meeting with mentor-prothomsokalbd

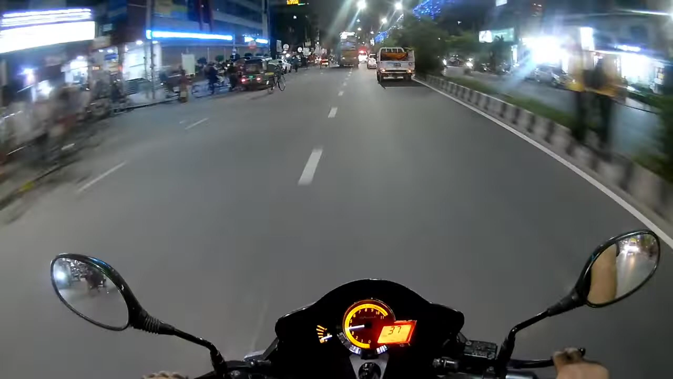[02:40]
প্রিয় দর্শক শ্রোতা, দেখতে পাচ্ছেন যাচ্ছি মোহাম্মদপুর কলেজ গেট, মানে শ্যামলী সিনেমা হলের পিছনে পার্কে।
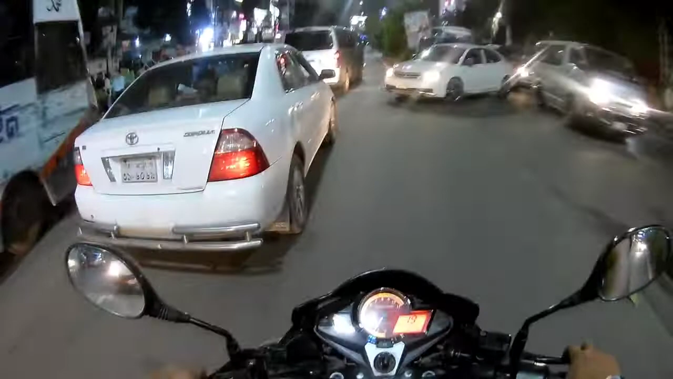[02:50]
তাই আমার রাস্তাটা হচ্ছে ধানমন্ডি, ধানমন্ডি হয়ে মোহাম্মদপুরের ভিতর দিয়ে যেতে হবে, কারণ এখন অফিস টাইম শেষ হয়েছে, প্রচুর রাস্তায় জ্যাম। এই কারণে